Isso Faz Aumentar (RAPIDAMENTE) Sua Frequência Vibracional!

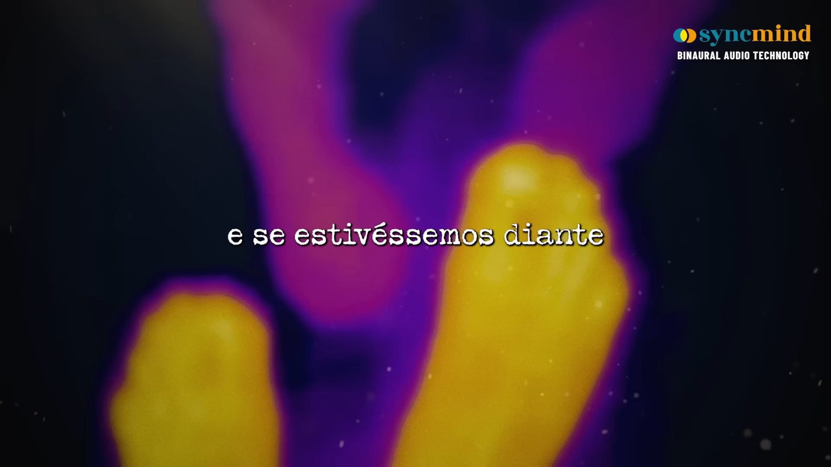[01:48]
E se estivéssemos diante de uma câmera de infravermelho no escuro,